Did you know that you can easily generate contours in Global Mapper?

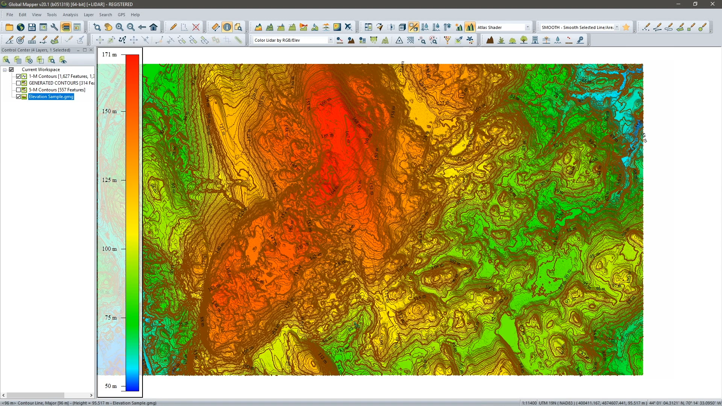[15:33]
contours many more lines so it's taking just a few seconds more to generate and as you would expect map looks a lot busier um where our previous contour interval was five meters this is one meter we're getting a contour every one meter why would i have done that what's the reason for that obviously will be
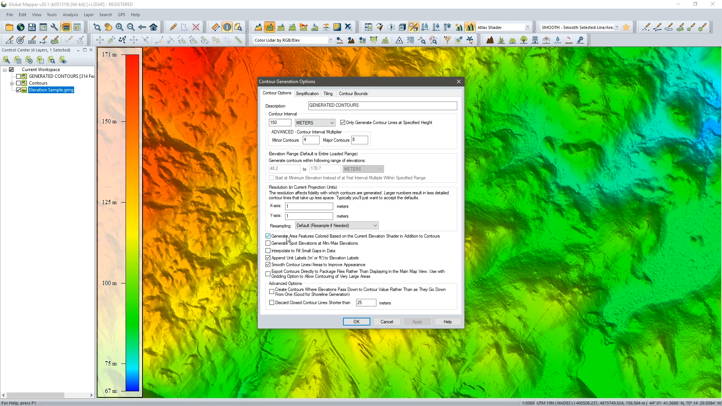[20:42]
above a defined elevation so once again with 150 meters as my single contour and the option to generate areas i will click ok and when the process completes i should see off screen a little bit here let me zoom out just a short section a couple of
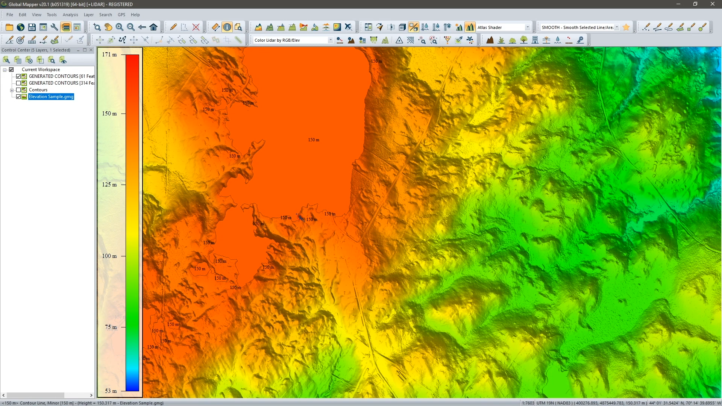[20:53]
polygons here a little single polygon there might be others let me turn off the terrain to make a little clear there we go this for my area of interest